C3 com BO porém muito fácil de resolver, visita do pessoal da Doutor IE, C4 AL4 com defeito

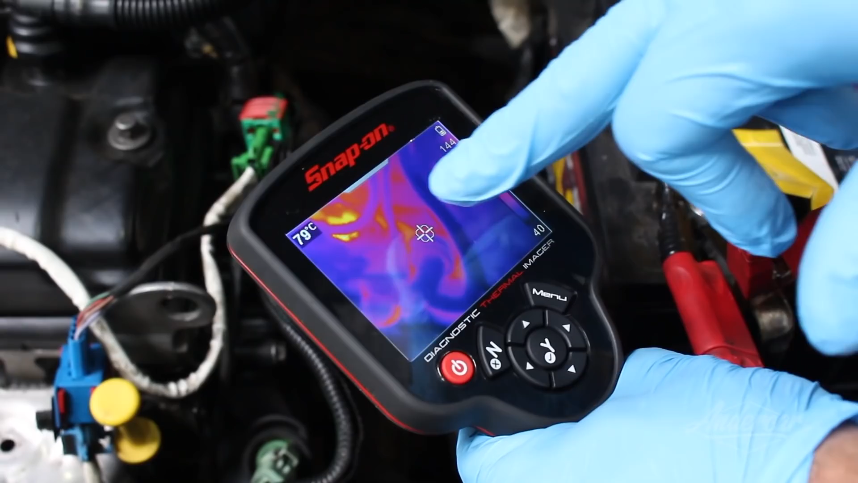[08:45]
On screen: spot 79°C
Bom Na parte aqui ó Que vocês estão vendo ali Onde eu tô localizando o sensor Vocês verem aqui ó 80 graus 82 graus
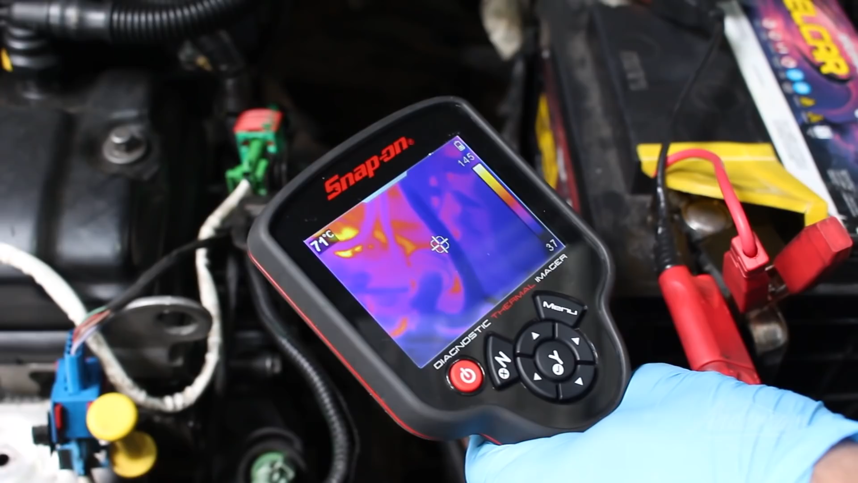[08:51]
On screen: spot 71°C
Ó E aqui ó No nosso
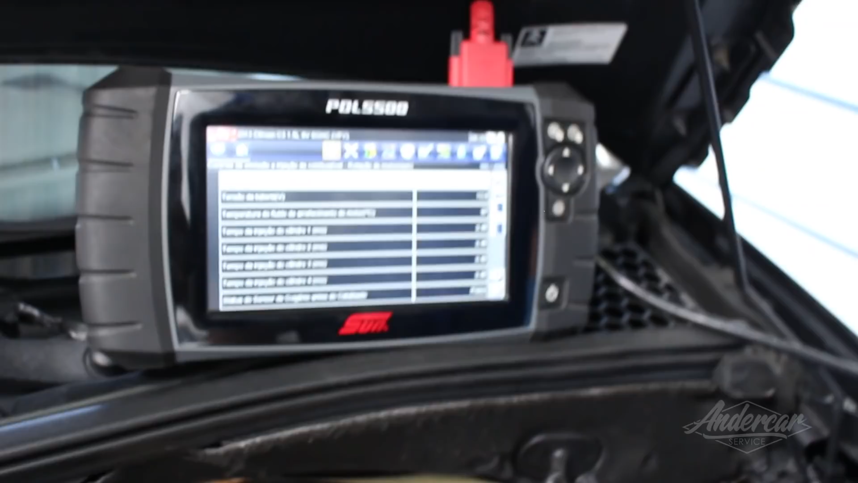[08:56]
Equipamento diagnóstico 97 graus Então ou seja A variação que eu
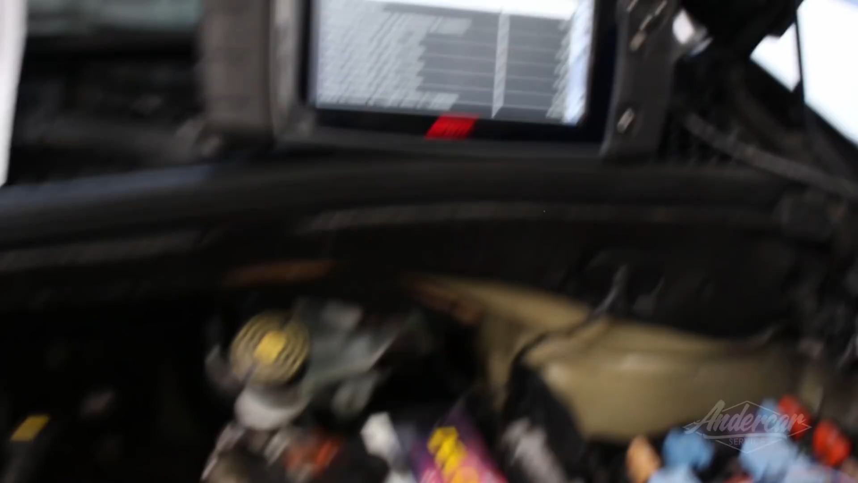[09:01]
falei pra vocês Né A captura externa Vamos chegar mais perto aqui Vamos ver se a gente consegue Chegar numa temperatura mais próxima
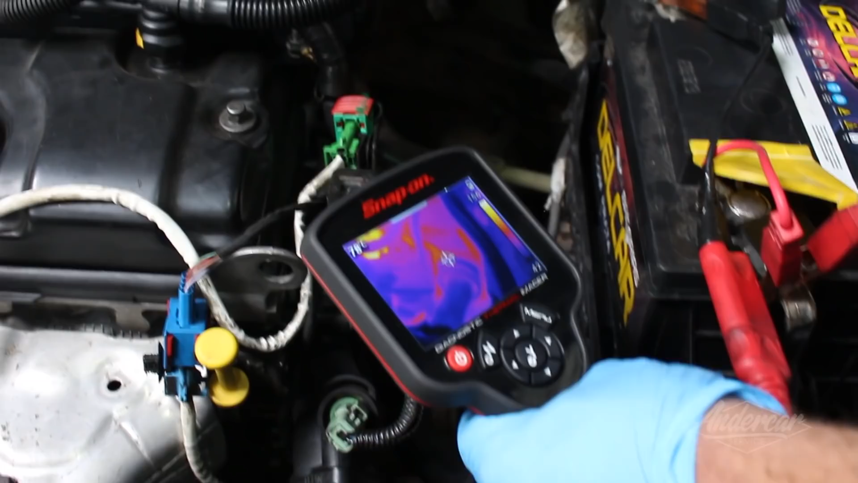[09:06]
Vamos esperar ele calibrar É isso aí ó 85 86 graus É a temperatura externa E aqui
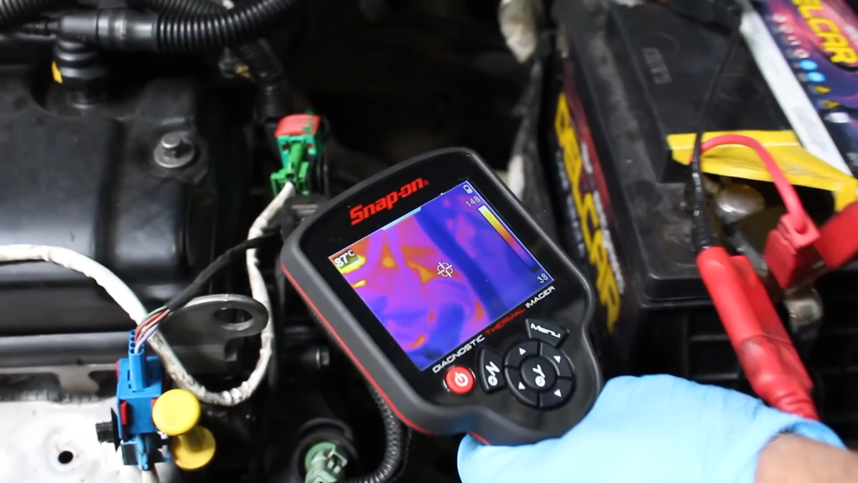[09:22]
nós temos 99 graus Então assim ó Tá chegando a 100 graus Tá A temperatura A temperatura de trabalho Do acionamento desse
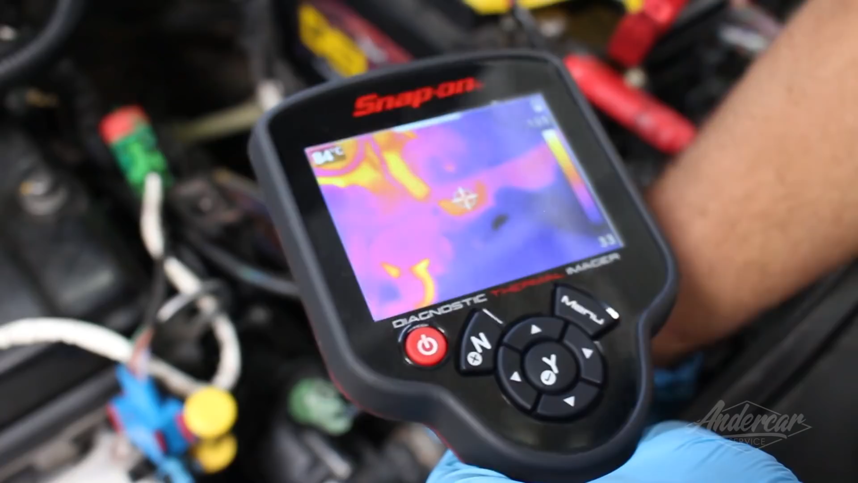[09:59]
Ainda tá bem vermelha A água começou a passar agora ó Então vamos ver se a válvula Vai ficar vermelha Olha aí ó A válvula acabou de abrir ó Ela recebeu a informação Do calculador